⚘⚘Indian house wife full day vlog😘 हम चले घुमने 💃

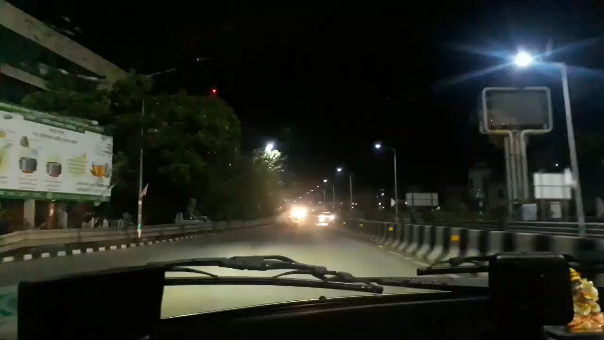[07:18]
और घर आते आते काफ़ी लेट हो गया था हमें, तकरीबन 8 बज गए थे और अंधेरा भी काफ़ी हो गया था वापस आते हुए।